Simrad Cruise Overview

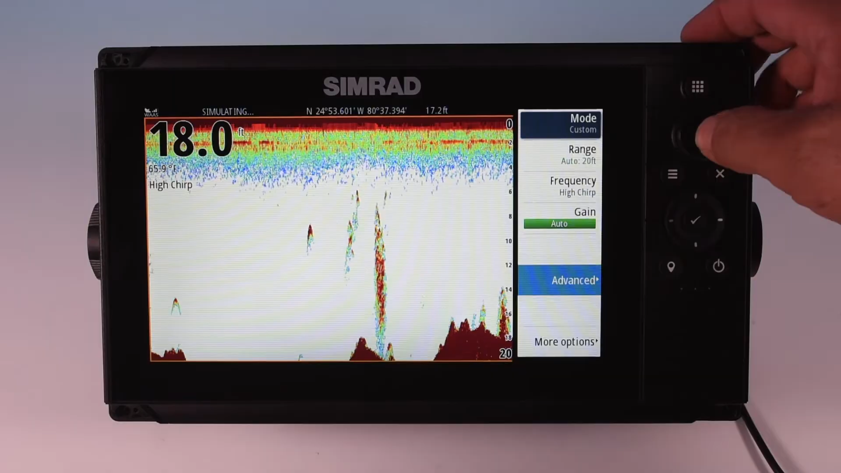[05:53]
On screen: water 65.9°F
You can see we're in an auto mode, which is a great mode to leave it in. If you want to, you can press a button and go to custom. You can change range, frequency, gain, and go to advanced, which gives you even more customization options. We go down to more options. It brings up things like a scope. You can add an a scope in. Really nice to have. And you can change your palettes. You can go from different colors here. We've got blue background, black background, white, and plenty of other options. Just pick what you like.
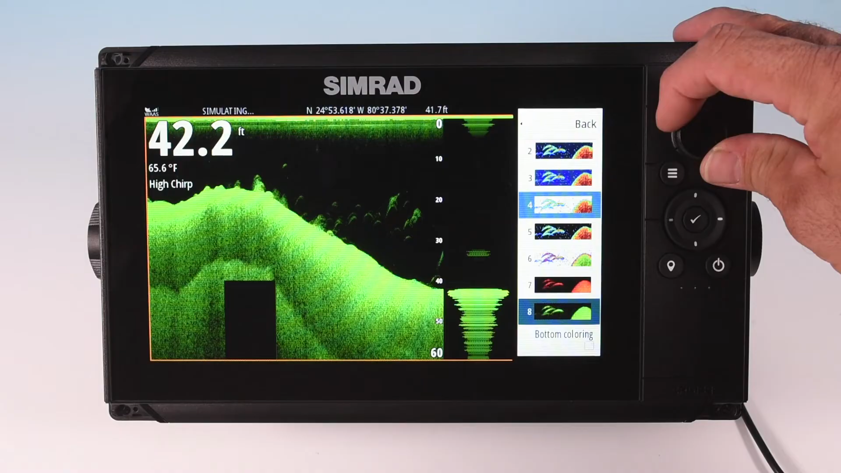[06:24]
On screen: water 65.6°F
We'll go back to what we had, white. Here we go. Scrolling down, I can go to fish ID. This allows me to put fish symbols in instead of the arcs, depth with the fish symbols, or both, like we have here. I'll go back to turn them off here at the top. And you also have fish ID beeps.
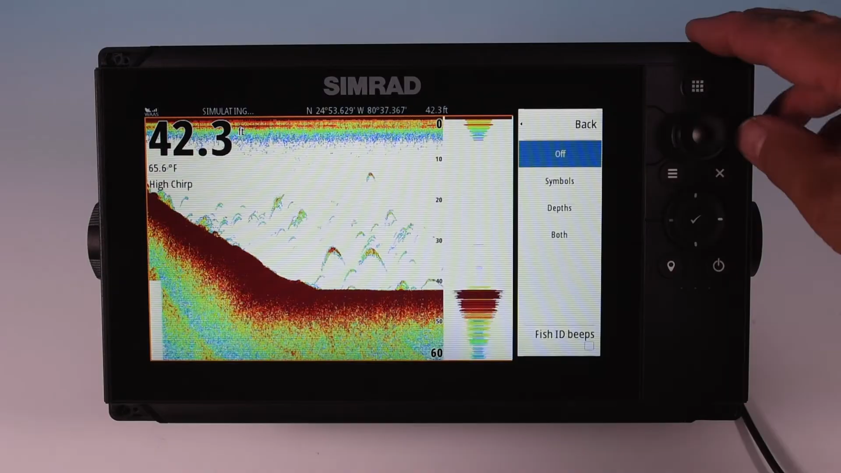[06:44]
On screen: depth 42.3 ft, water 65.6°F
That turns a beeper on every time a fish enters a beam. Some people find it useful. I find it annoying. Those are your different options with a sounder. Now you have the nav screen. Now this one will pop up and give you a highway type screen when you're steering to a waypoint or route.
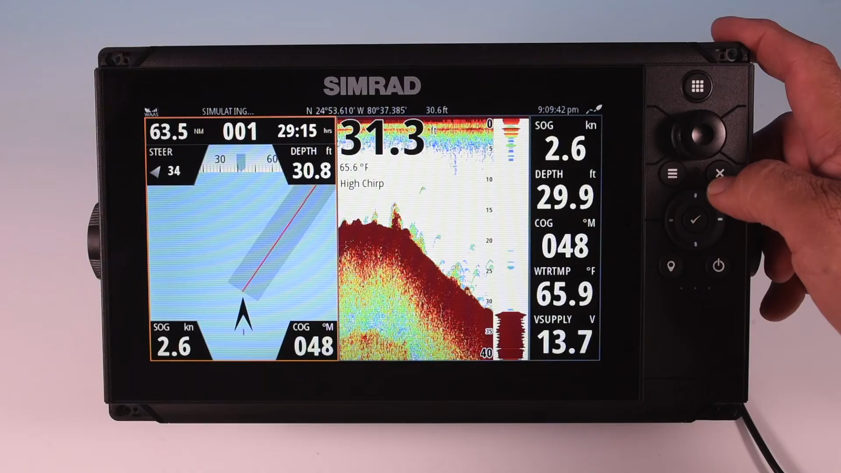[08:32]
On screen: speed 2.6 kn
We go back to home, we can access any of these screens easily. Alright, so we've seen what this machine can do.